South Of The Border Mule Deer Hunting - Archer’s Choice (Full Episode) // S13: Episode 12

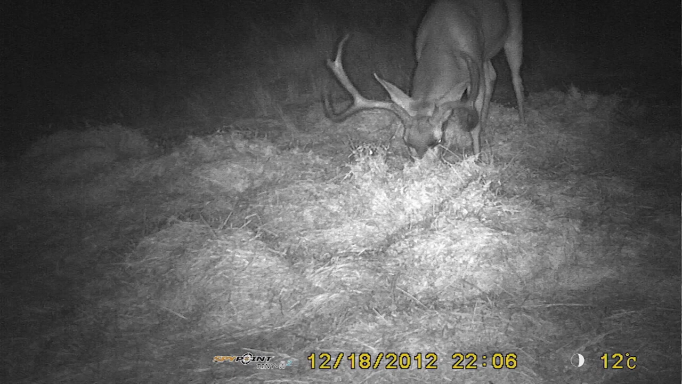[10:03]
and that he's not gonna get any bigger and he's gonna start coming down a little bit.